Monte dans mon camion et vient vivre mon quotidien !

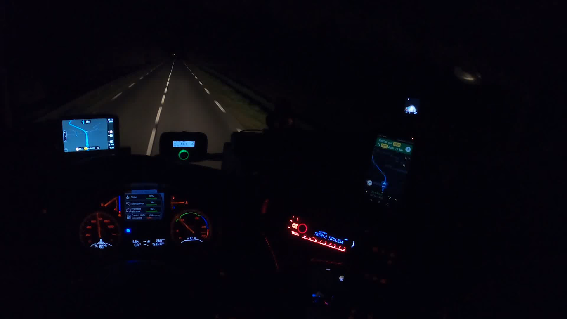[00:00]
ah bah dis donc commence bien dans la ligne salut les gens bienvenue dans cette nouvelle vidéo et moi je roule sur la ligne c'est parce qu'en fait j'ai baissé mon siège du coup je vais l'éteindre je vais baisser mon siège parce que parce que pour la gopro c'est beaucoup mieux là vous voyez plus la frange